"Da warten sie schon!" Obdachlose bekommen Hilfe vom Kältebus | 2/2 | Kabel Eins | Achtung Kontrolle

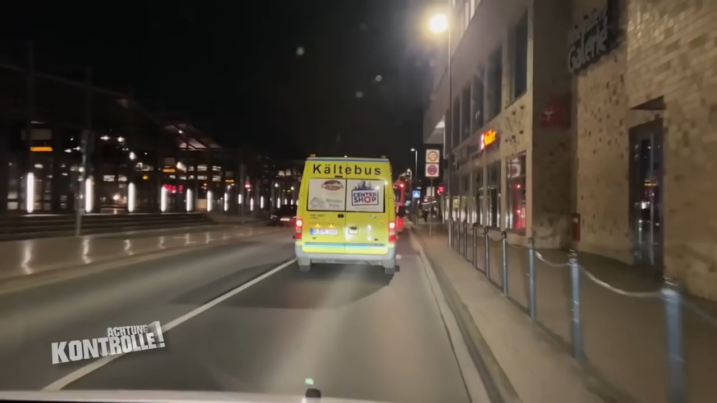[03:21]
Drei Stationen fahren Patrick Graf und Ali Misini jeden Abend an.